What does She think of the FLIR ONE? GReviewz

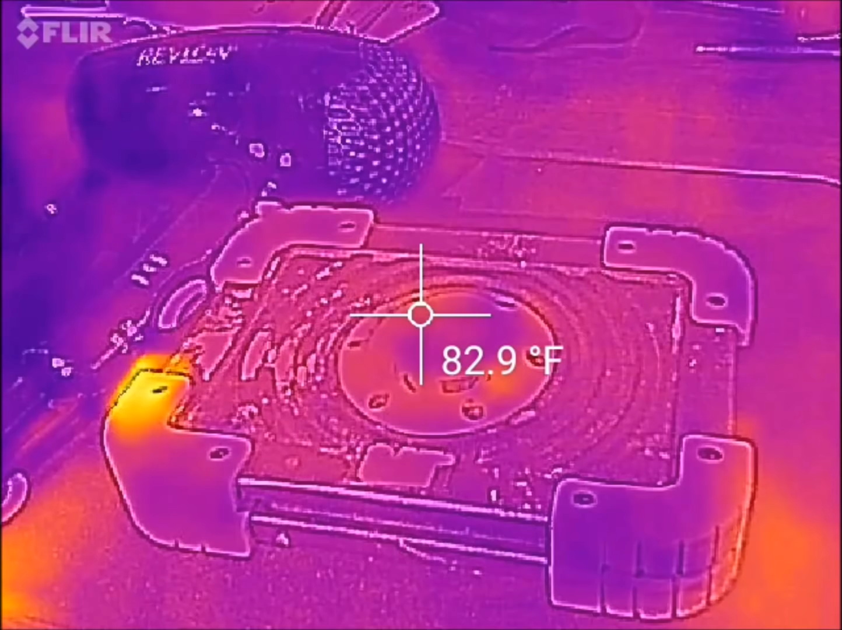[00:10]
On screen: spot 82.9°F
What's going on everybody it's Scott with GREviews today taking a look at my Predator Vision just kidding it's the FLIR or more specifically the FLIR one for Android and
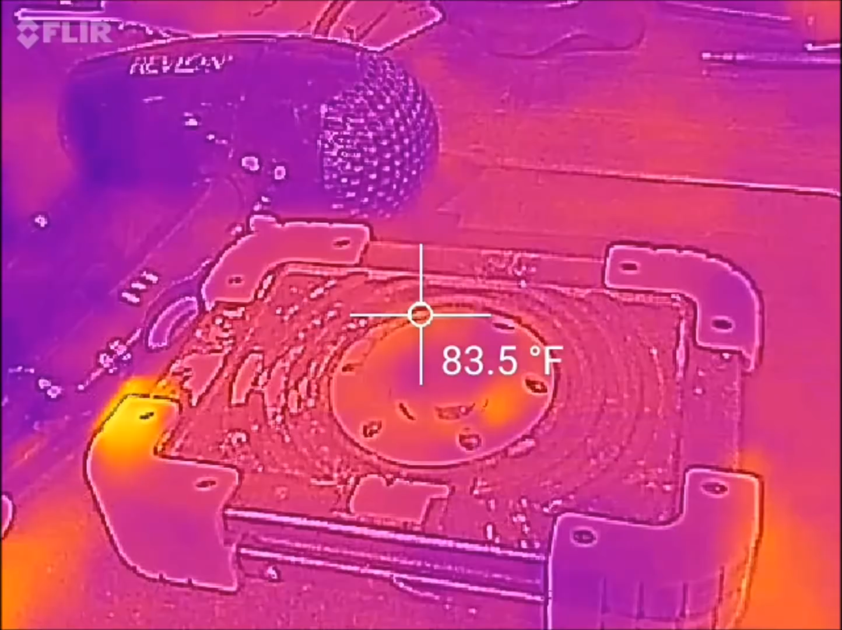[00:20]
On screen: spot 83.5°F
what you're looking at right now is a view through the FLIR turned on just to some various items I have on my
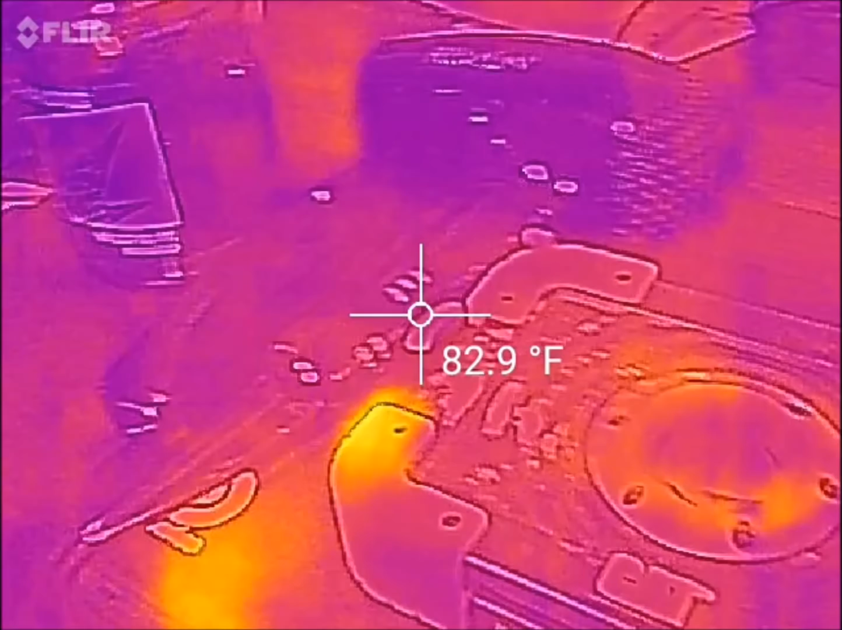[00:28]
On screen: spot 82.9°F
desk and
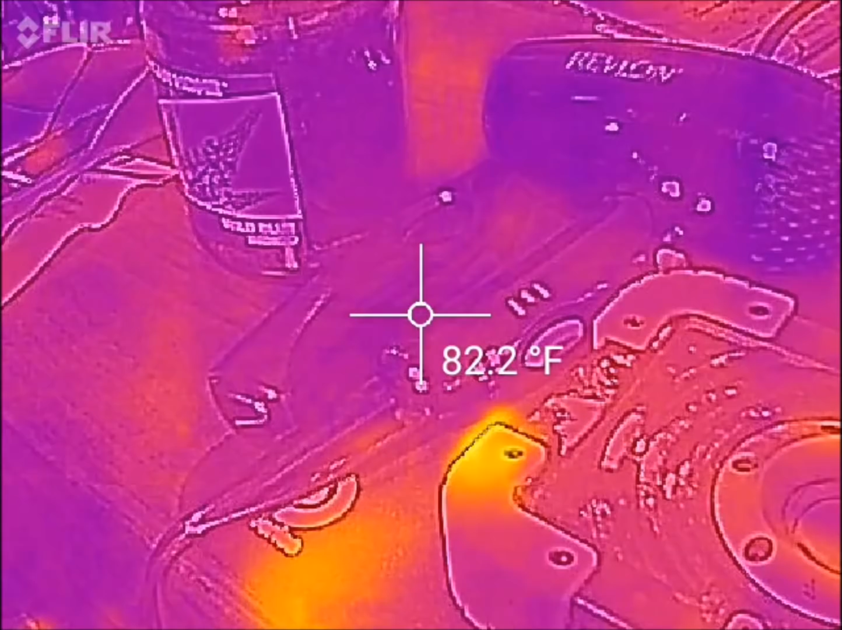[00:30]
On screen: spot 82.2°F
that I haven't actually started up yet or
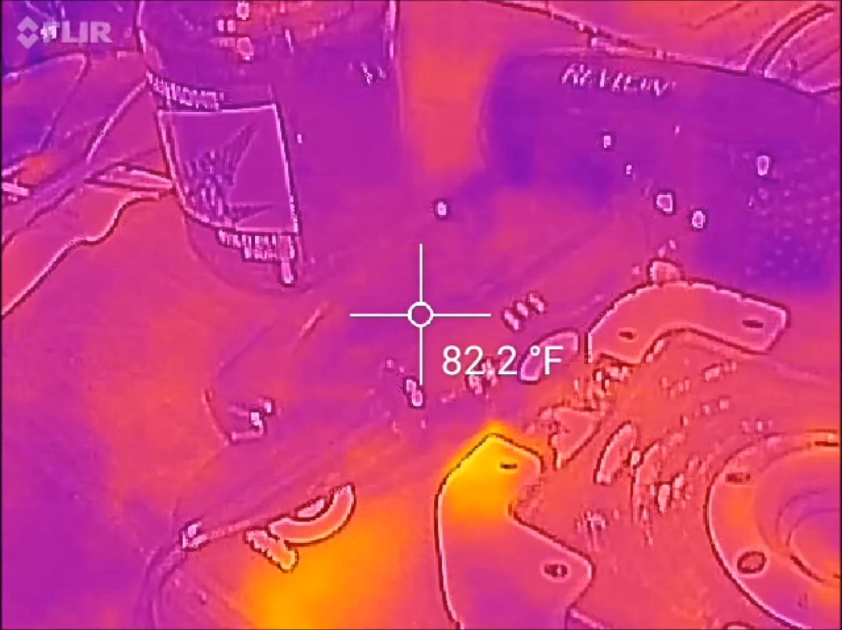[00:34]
On screen: spot 82.2°F
turned
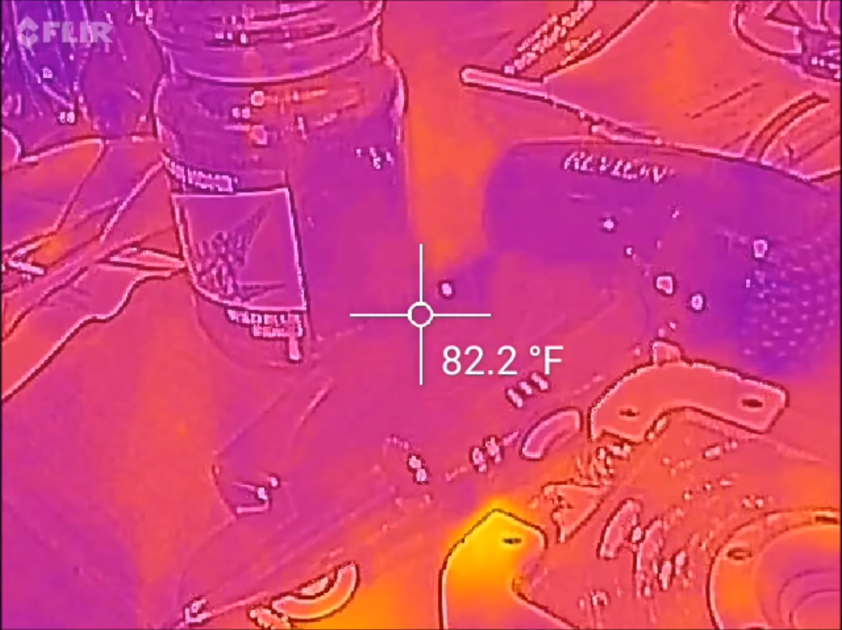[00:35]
On screen: spot 82.2°F
on for example I've got a candle over there obviously
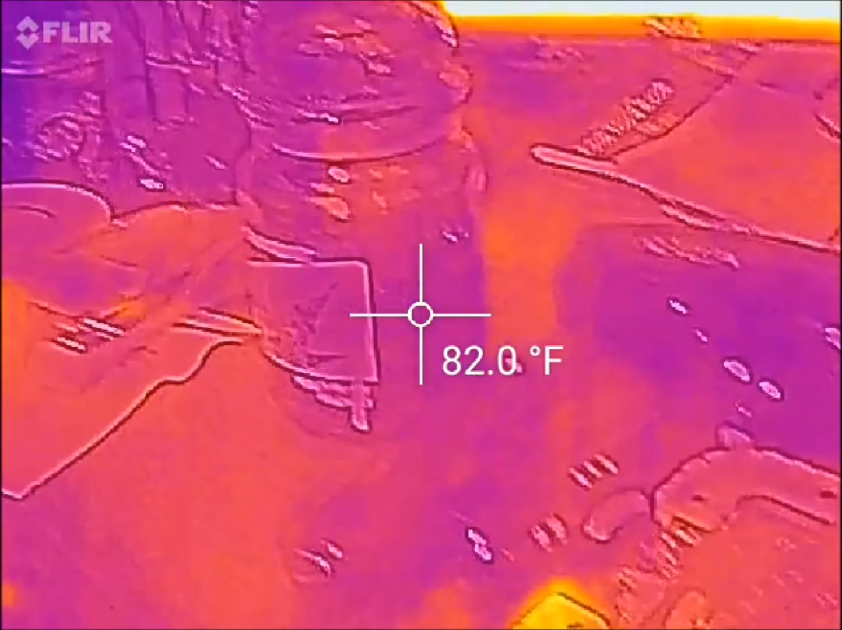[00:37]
On screen: spot 82.0°F
that's not turned on I've got a lighter in between there
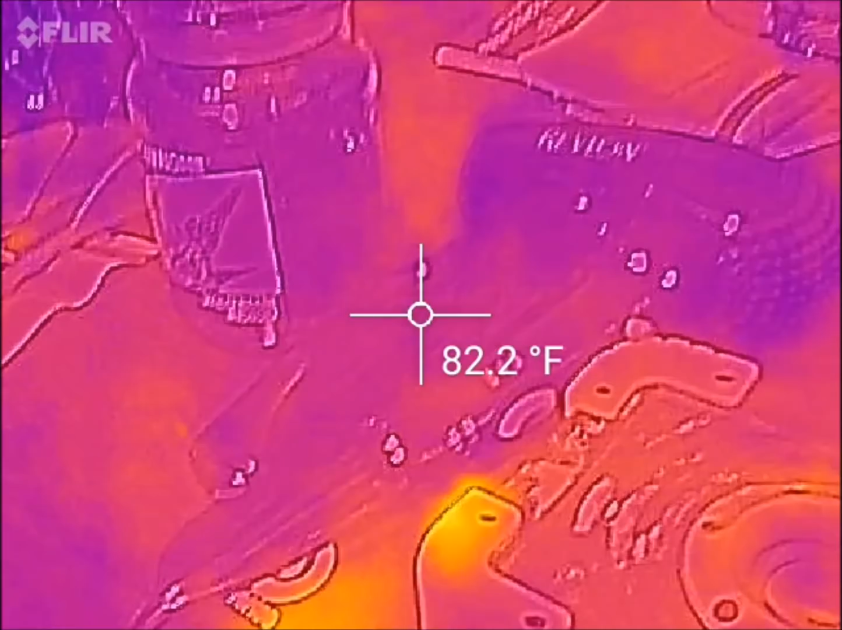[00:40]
On screen: spot 82.2°F
I've
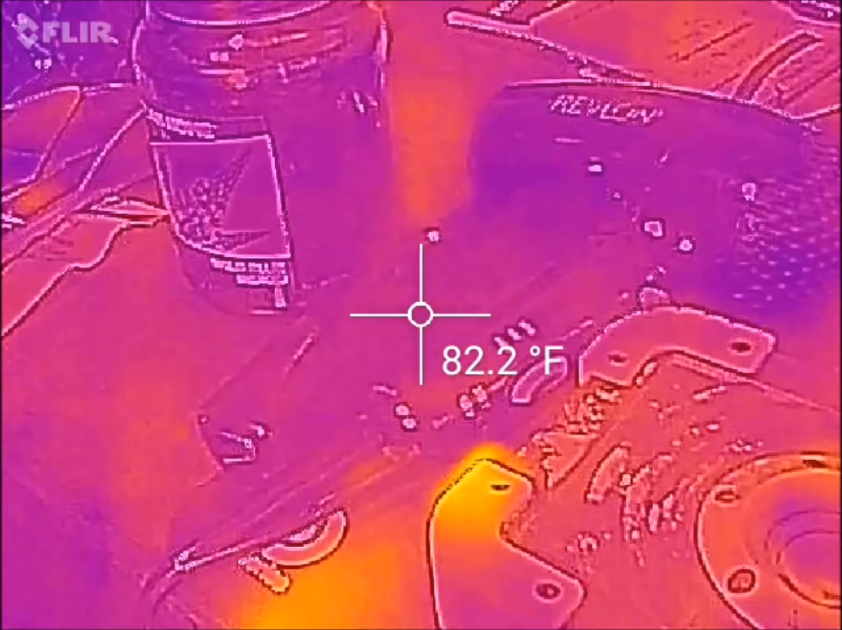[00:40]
On screen: spot 82.2°F
got a hair dryer
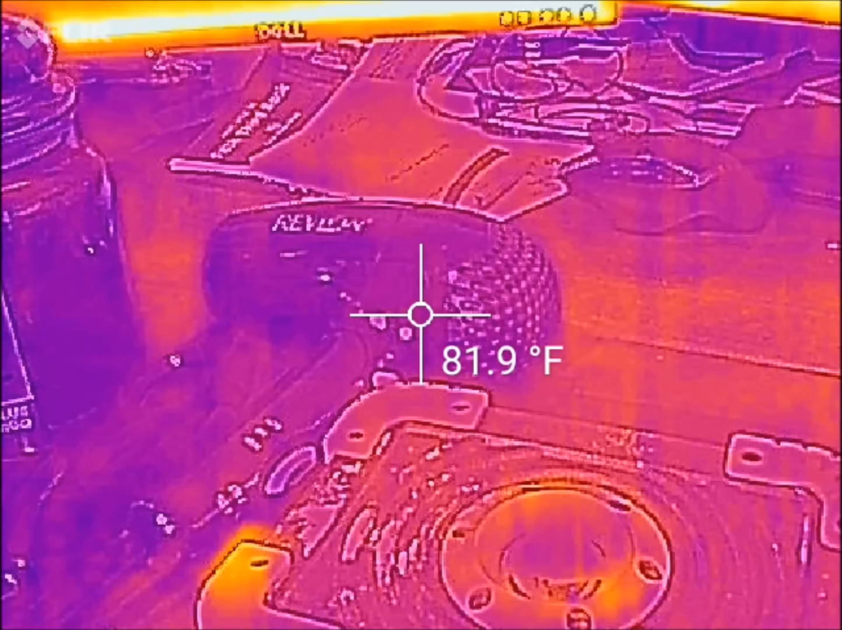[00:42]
On screen: spot 81.9°F
every once in a while the the FLIR will kind of
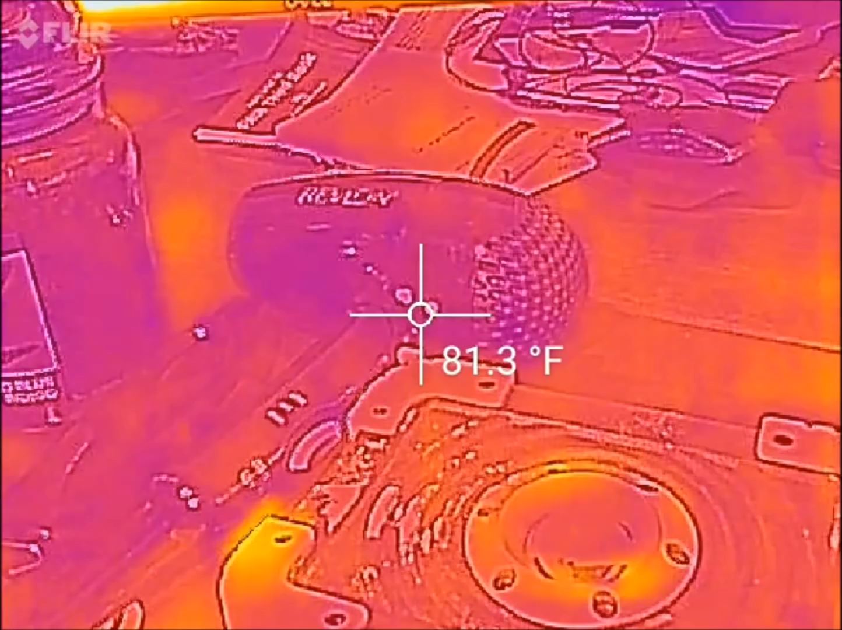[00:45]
On screen: spot 81.3°F
stop not necessarily stop but I don't have to refocus
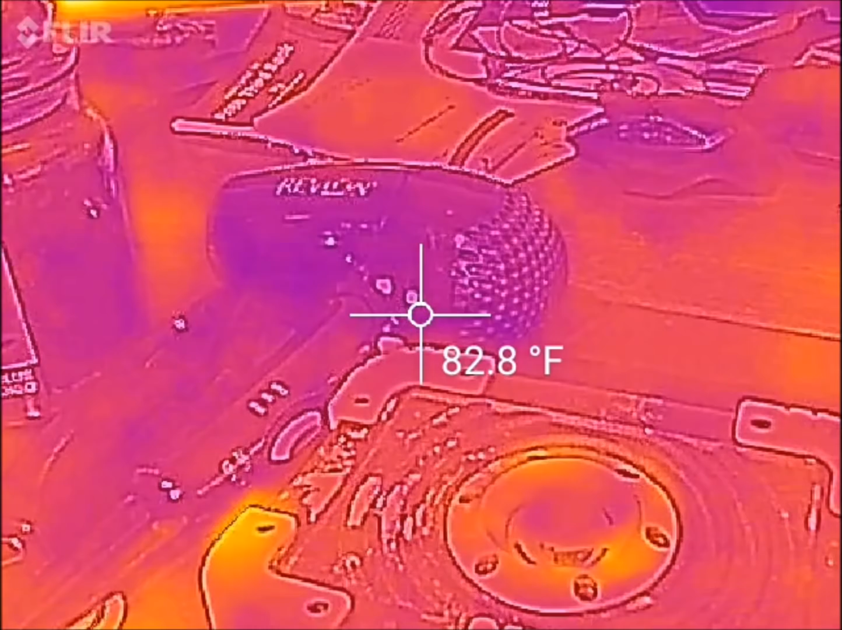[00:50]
On screen: spot 82.8°F
so there might be a little bit of a delay there and
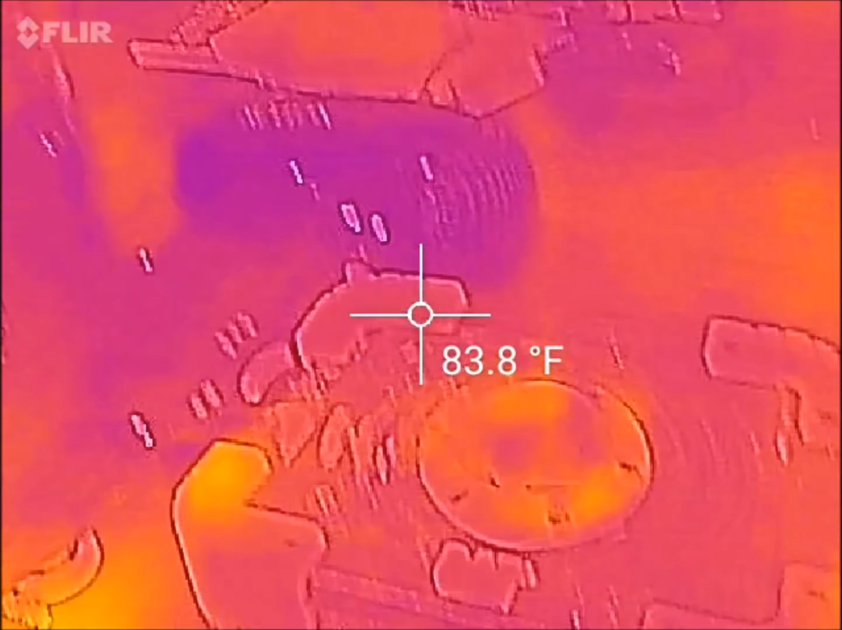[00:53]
On screen: spot 83.8°F
then we've
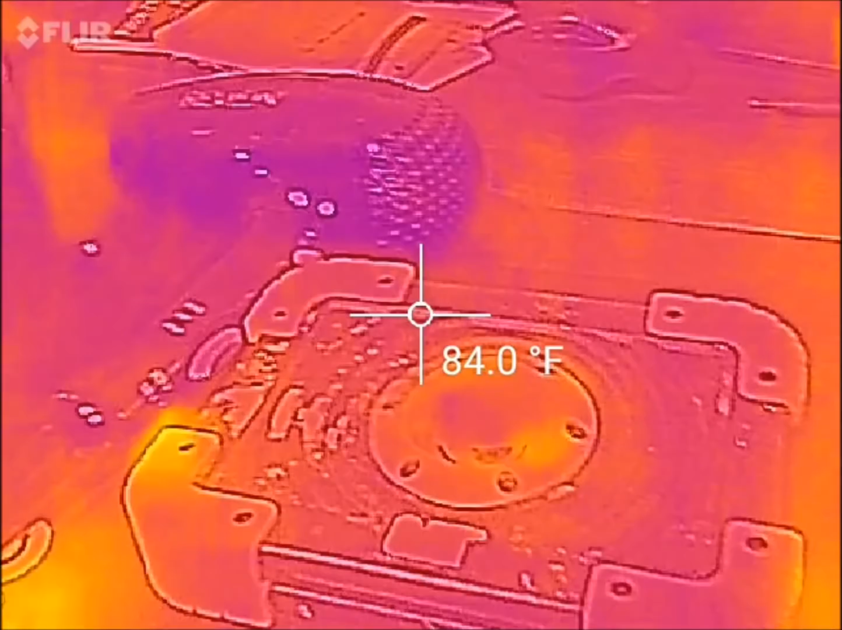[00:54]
On screen: spot 84.0°F
got a good old spotlight in one of the other videos so what I'm going to do is I'm just going to kind of take you through